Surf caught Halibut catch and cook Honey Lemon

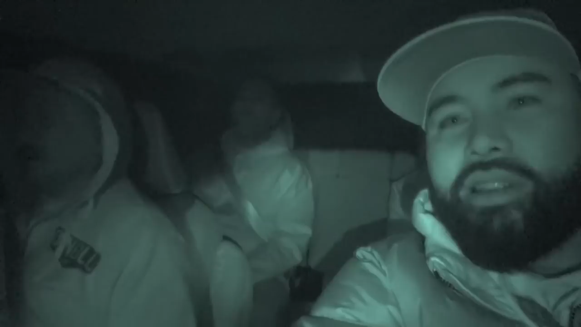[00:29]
So this is what my dad looks like in night vision.
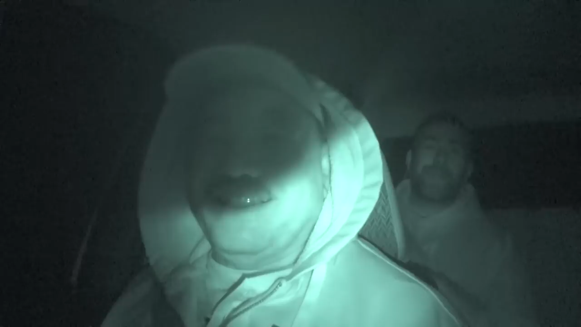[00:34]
You see that, Dad? Yeah.
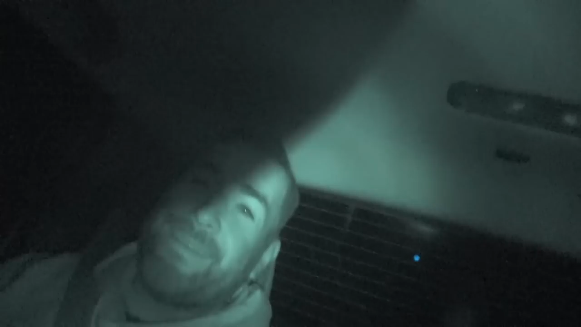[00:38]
That's what Mario looks like in night vision right there.